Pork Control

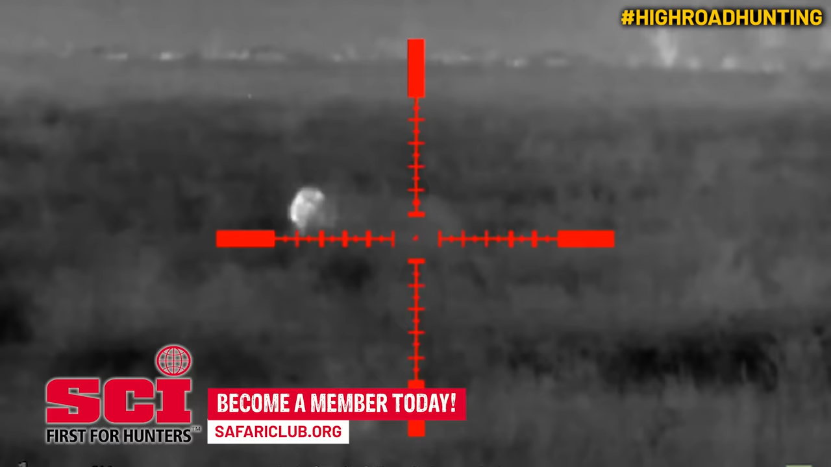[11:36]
Because like I said this is what we dream about.
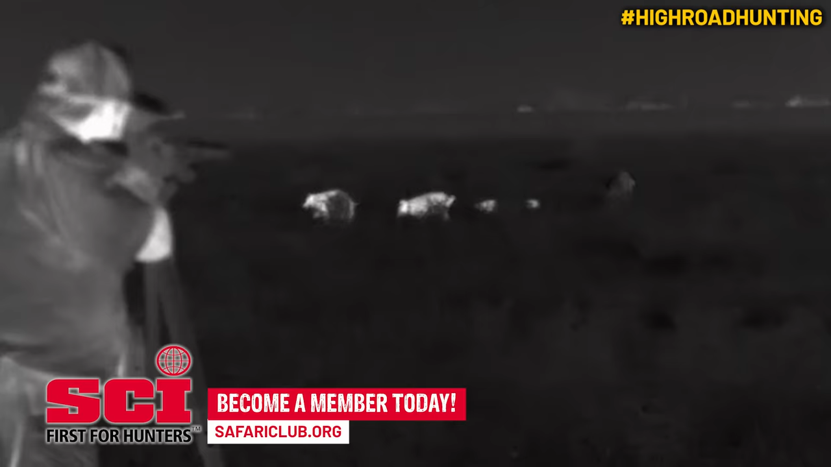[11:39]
All of a sudden we count it down and all hell breaks loose.
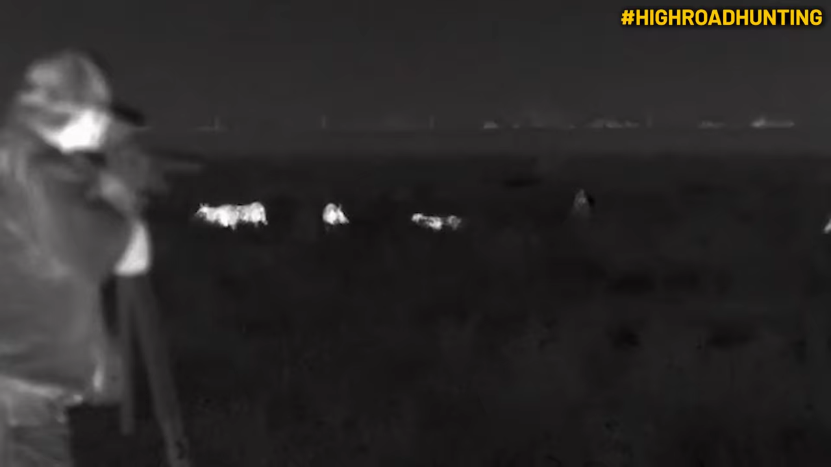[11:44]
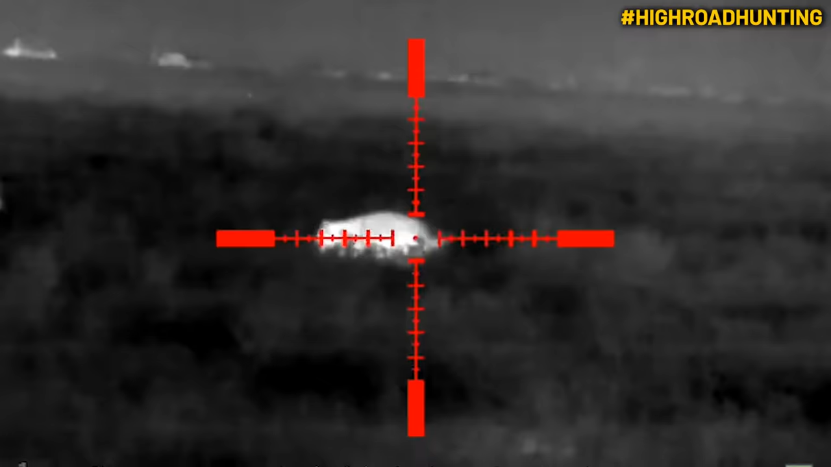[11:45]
And we got pigs going here and there. It's like...
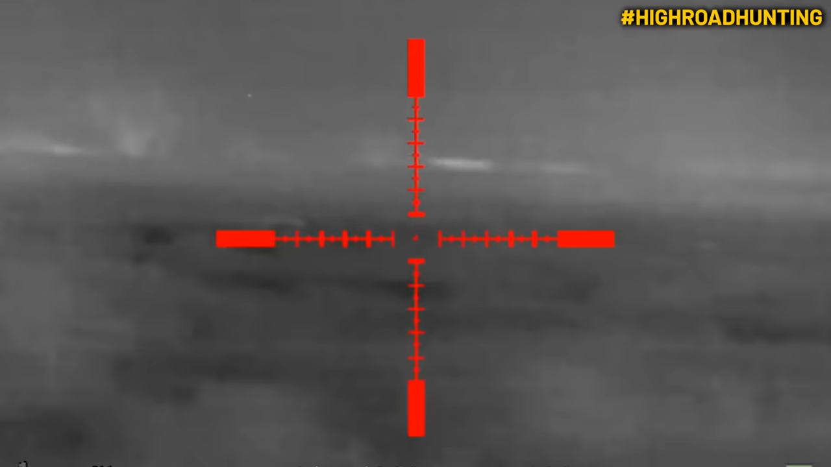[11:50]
I don't know how many we knocked down but I mean we knocked down a bunch.
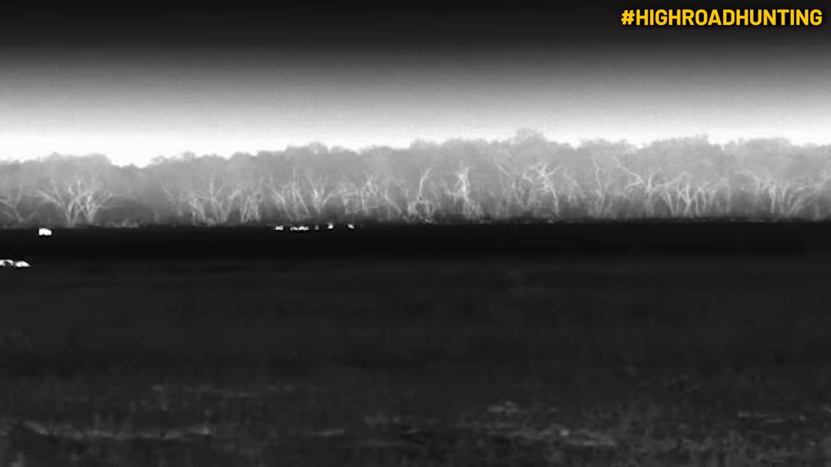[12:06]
We saw a lot of pigs and we made some good shots on these guys. And the thing that's amazing to me, except for that little guy, they're all pretty good size.